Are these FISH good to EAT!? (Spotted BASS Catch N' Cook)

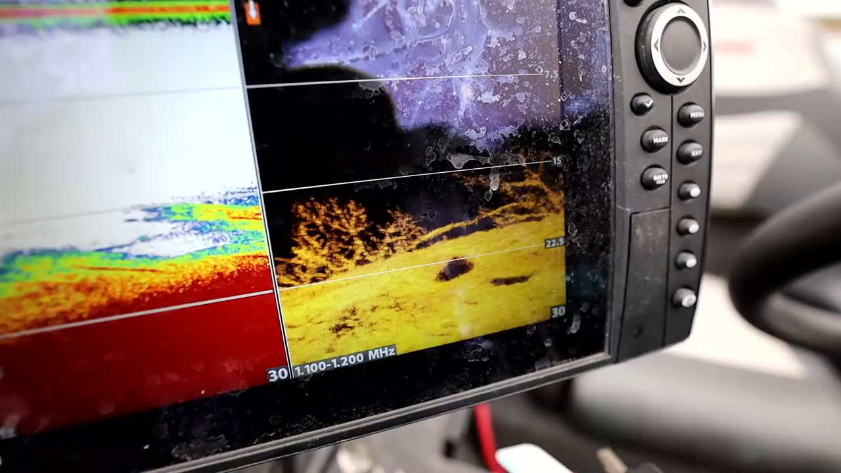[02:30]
I'd like to look for any sort of steep bank with trees. These fish are going to be suspended on the trees right now, eating shad and stuff. The largemouth, I don't know. They're being whack. I've got no idea where they're at, but the spots you can pretty much guarantee on being on a steep bank. So here we have a main leg cut bank right here where it goes basically from 10 to 20 and that 10 foot